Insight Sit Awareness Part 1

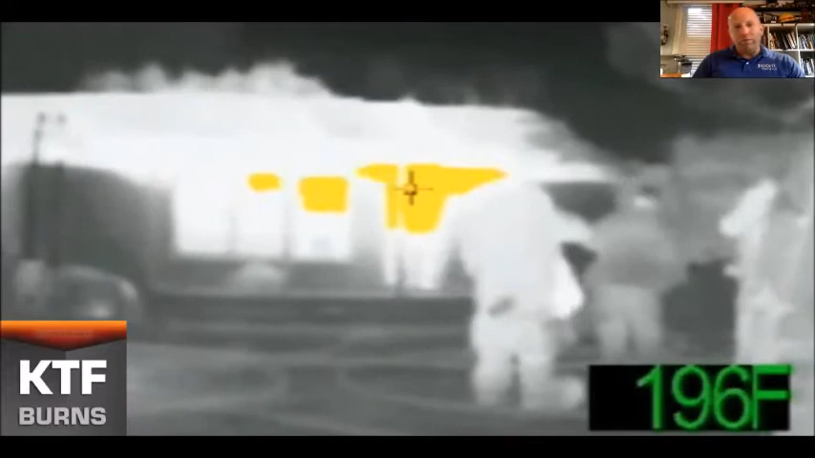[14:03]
On screen: spot 196°F
let's upgrade that a little bit this next one is a bullard ldx i believe when we were in canada
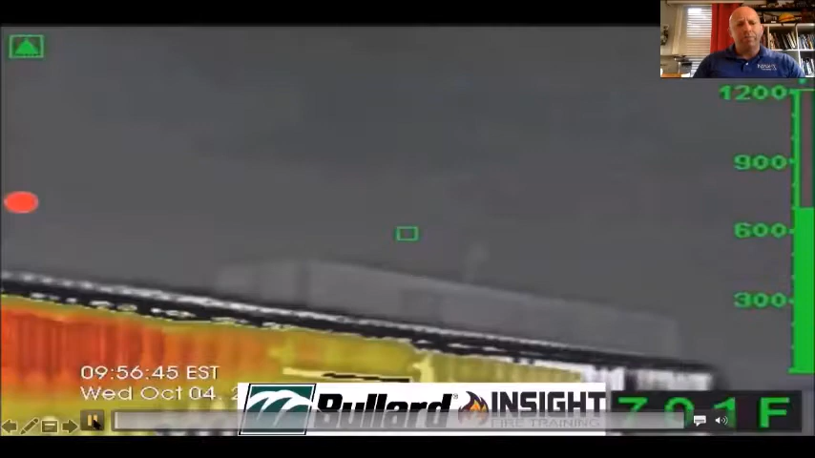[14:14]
is there a difference between those two images you just saw vast so let's look at some more
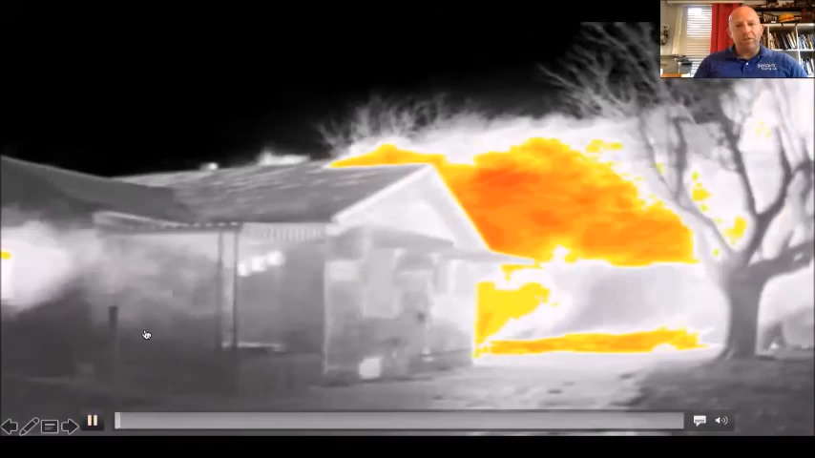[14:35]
this is this is this is a drager ucf 9000 doing a 360
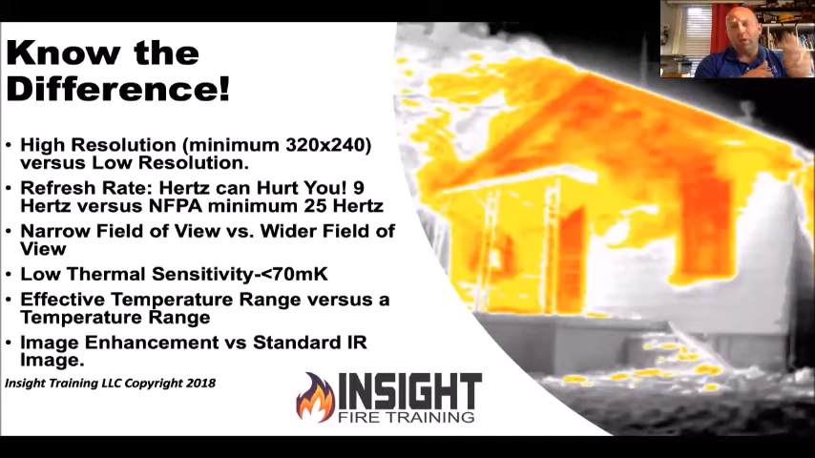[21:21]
yet our thermal imaging cameras don't go up to 320 by 240 which is 76 000 pixels once you look up the instructions on your tv is how many pixels you got on your iphone and your tv you'll be shocked at how many pixels we have on things we watch every day but when it comes to looking for a victim how low the resolution is so here's some examples of decision making cameras i got a picture of a flare k65 you're looking at the max firebox from the k53 to a k65 is what i would classify as your decision making camera because it meets the nfba minimum on your resolution standard in your bullard models it's your ldx nxt or qxt outside of that to me
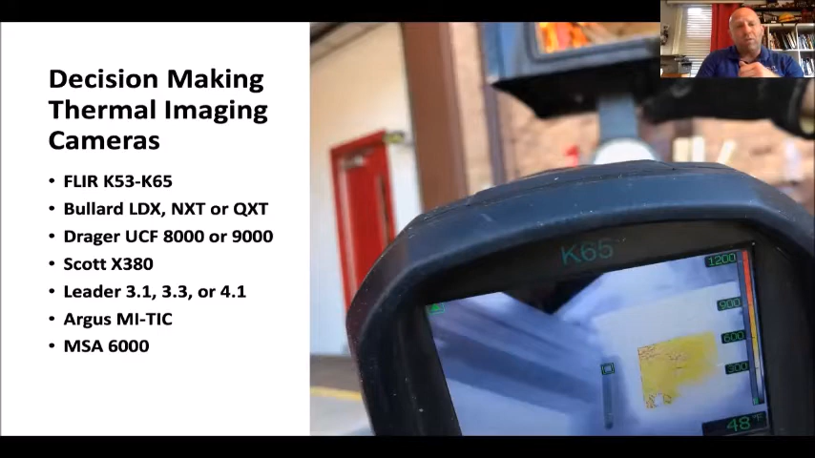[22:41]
the leader 3.1 3.3 or 4.1 is a good decision making camera for a lower price point your argus users your my tick whether you're the e or the s category that's a good decision making camera and then the msa 6000 so those of you said you use flier i think somebody put they used a k40 45 not as prevalent as the other models you want to stay upwards in the i'd say k33 k53 and up k33 is less resolution but it still has image enhancement you want k53 and up because you'll be able to see better at a longer distance you'll notice that when we list these stats on these uh wonderful little cheat sheets
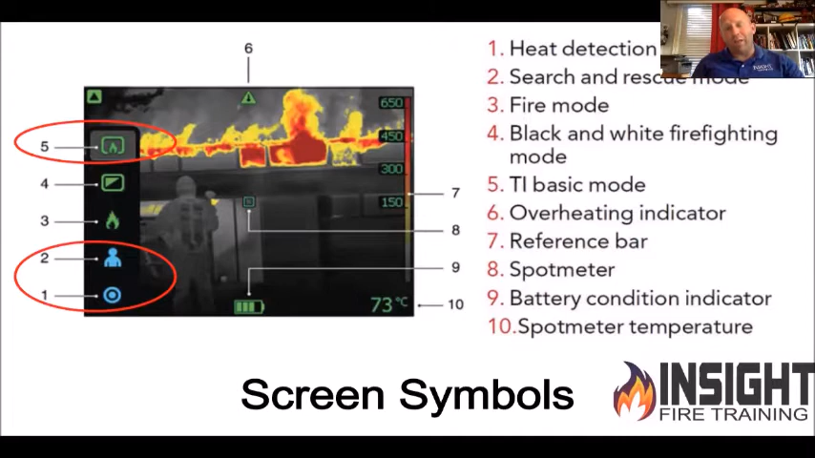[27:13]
On screen: spot 73°C
option one heat detection mode is a great mode for using for they call you in the middle of night smell something burning in the house but can't don't have any visible smoke or fire it outlines anything that's hot in red it's not really color temperature correlative it just makes it red so it helps you see the difference okay clear uses a very simple color palette like i said it's the ti basic color palette this
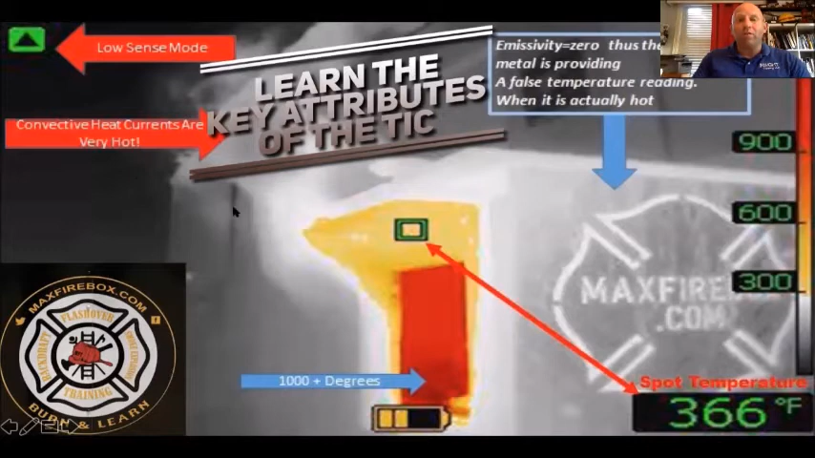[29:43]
On screen: spot 366°F
that is 2008 or newer will have this upper left corner will have a green triangle you'll notice it shows up there you should pay attention to that because that means everything in front of you is around 300 degrees at least at least because what it did is it changed the aperture of the lens closed it down to focus in on the heat so it doesn't burn up the detector
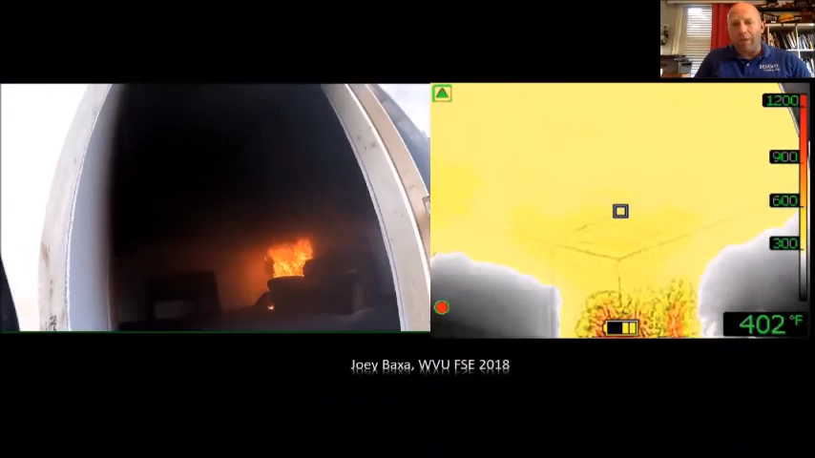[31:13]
On screen: spot 402°F
beginning to off gas i was never too taught to cool furniture this is why you'd want to cool it because what's happening in that couch it's off gassing is that a good thing no everybody told me don't crawl past fire nobody told me don't crawl past superheated fuels or heat notice
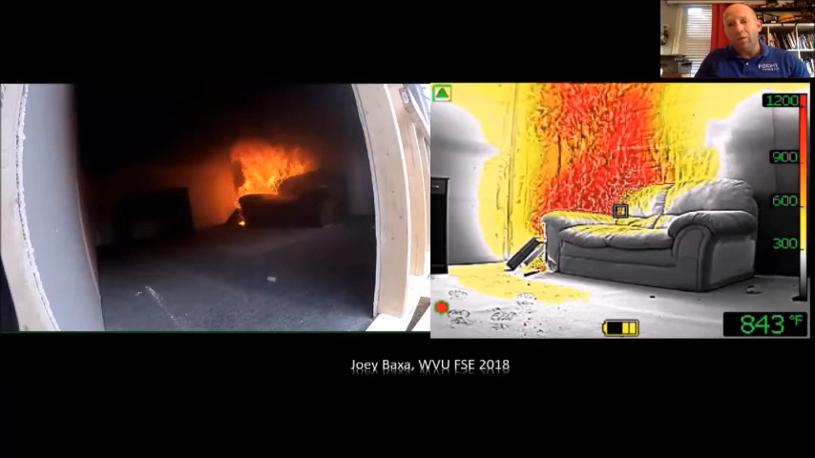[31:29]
On screen: spot 843°F
that yellow dog pee looking stuff heading your way yeah joey's one of my instructors there he's a good dude he's the one that did see the heat coming towards the door watch the carpet in the in the gopro shot here in the next few seconds you'll see the thermal view it'll start
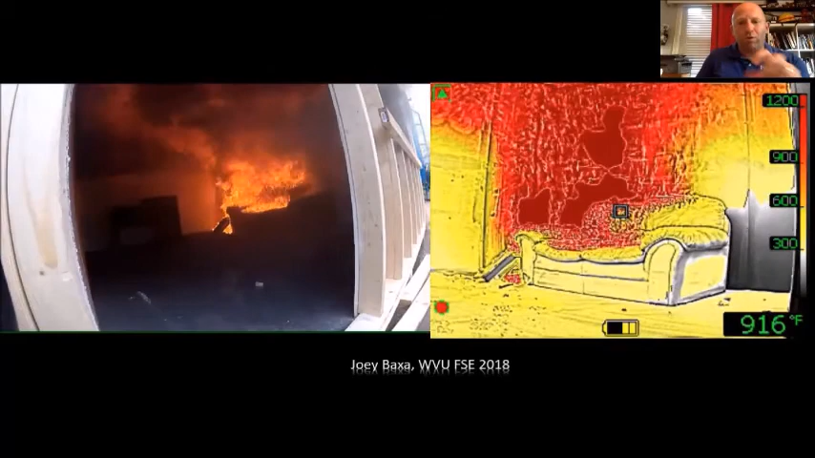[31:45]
On screen: spot 916°F
to pull it'll actually pull the carpet watch look the carpet's pulling away from the door
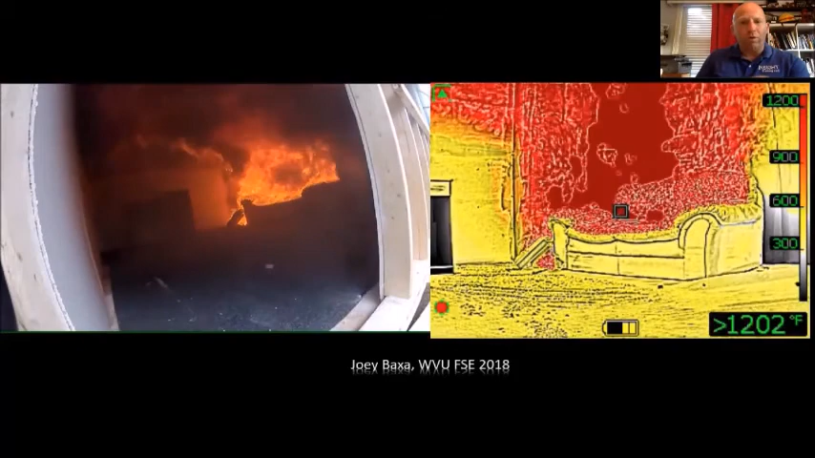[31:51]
that's how much heat is in that room and yet i would have waited to open the nozzle
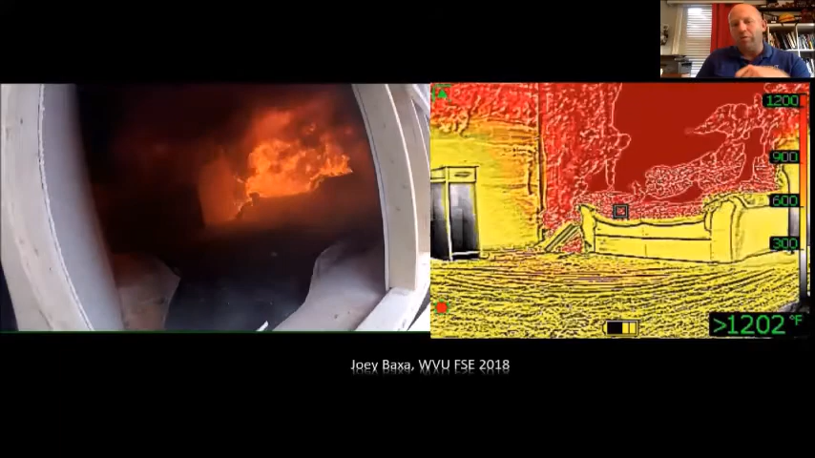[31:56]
the way originally not now i'm gonna see the enemy and take care of it okay
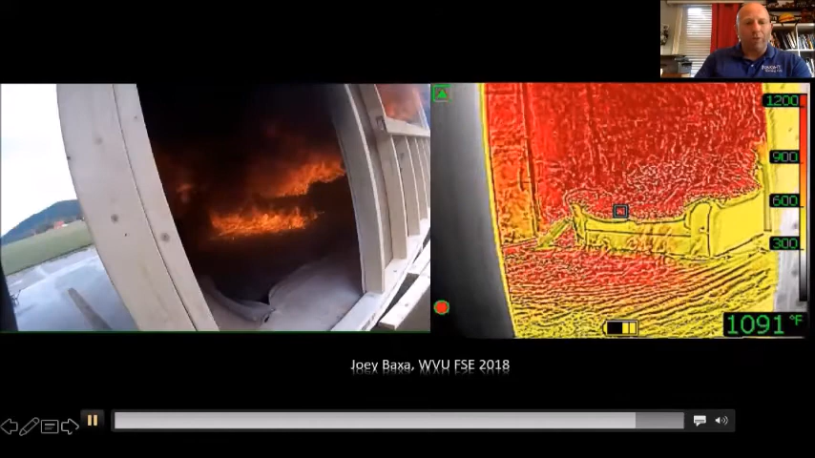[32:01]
On screen: spot 1091°F
so those of you who said you use the drager camera got you some quick cheat sheets here the majority of the drager cameras